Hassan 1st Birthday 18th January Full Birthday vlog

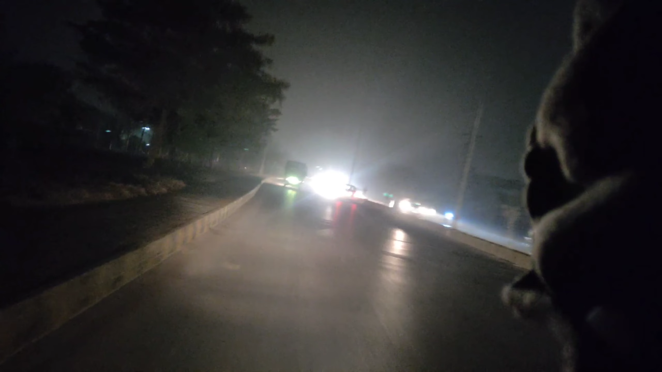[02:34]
और अभी जी आप देख सकते हैं आज हम लोग बाइक पे हैं, और इतनी ज़्यादा ठंड थी कि क्या बताऊँ, और फोग आप देख सकते हैं। और अभी हम लोग जा रहे थे लाल कुर्ती,